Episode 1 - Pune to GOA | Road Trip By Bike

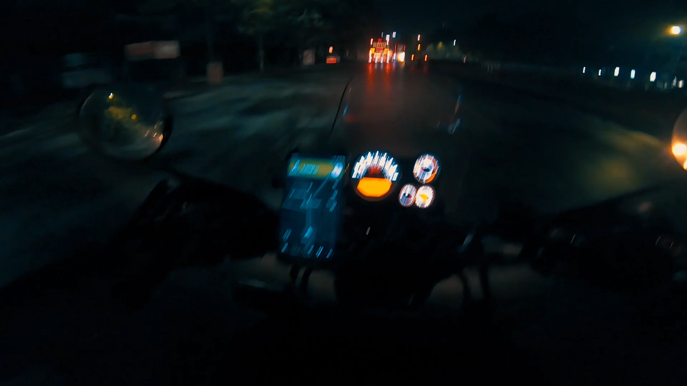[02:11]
तो मैं फर्स्ट टाइम इतना बड़ा राइड पे जा रहा हूँ एक्चुअली।
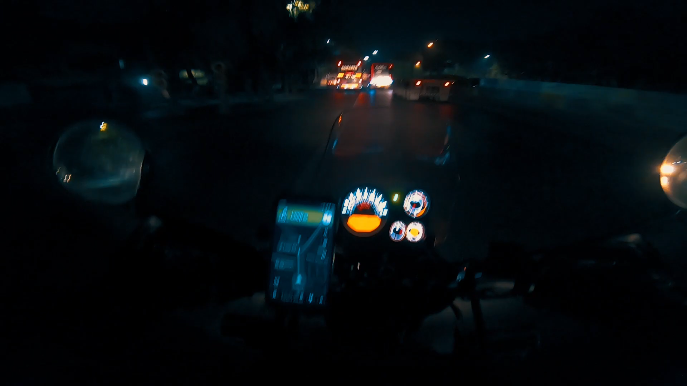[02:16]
तो आप देख ही सकते हो कि मेरा जो राइडिंग गियर वगैरह है सबका तामझाम कैसा है।